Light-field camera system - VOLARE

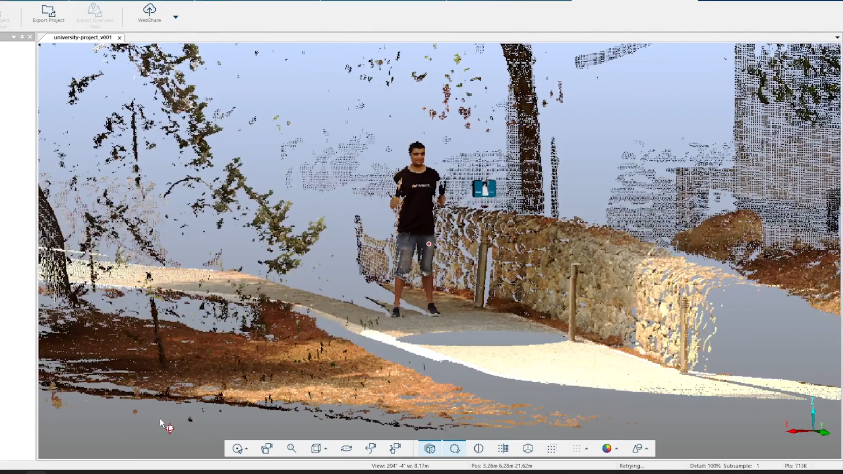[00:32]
In a light field we also have the angle of light at every single pixel.
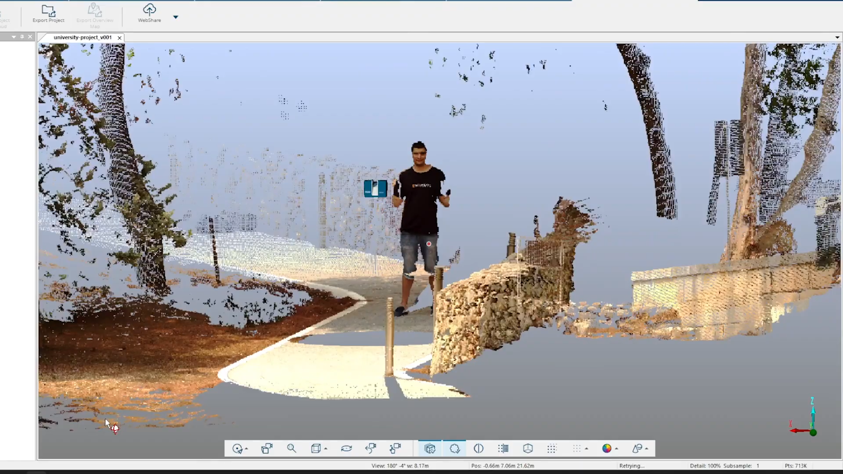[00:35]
As filmmakers this is going to give us the ability to refocus shots after they've been filmed or what we're interested in,
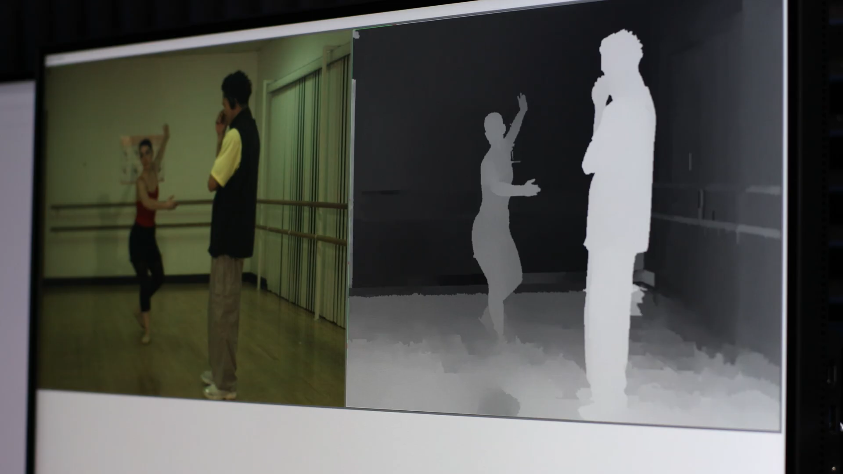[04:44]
On the right of the screen we have the resulting depth map.